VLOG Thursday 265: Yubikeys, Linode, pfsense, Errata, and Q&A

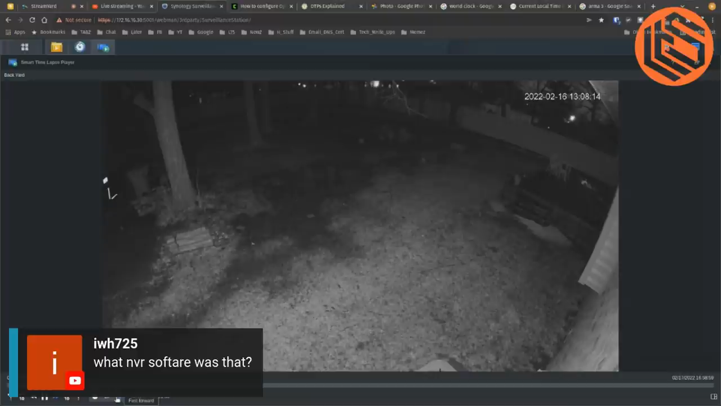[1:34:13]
is that i thought that was the wind yeah it was windy last night raining and windy but yeah the i'll be doing a new review of this pretty soon jump all the way ahead here